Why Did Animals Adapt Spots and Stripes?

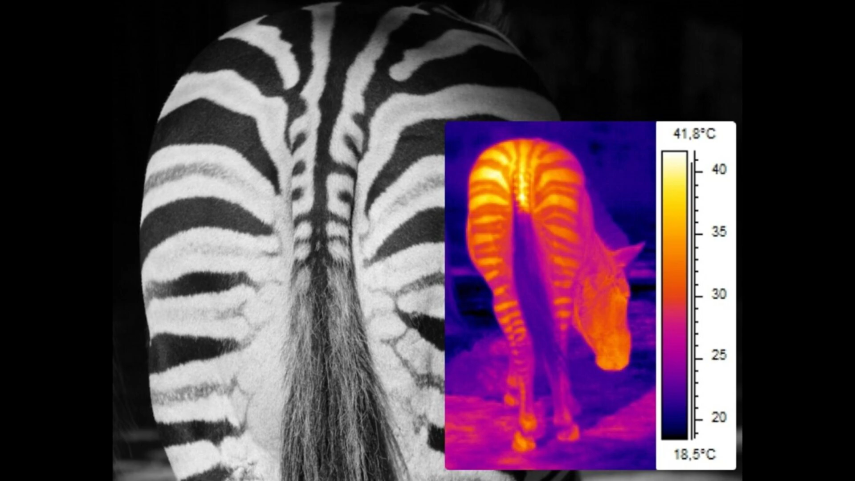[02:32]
On screen: scale top 41.8°C, scale bottom 18.5°C
It's hypothesized that the black stripes of the zebra assist in heating up in the morning while the white stripes deflect light and assist in remaining cool during the peak of the sun.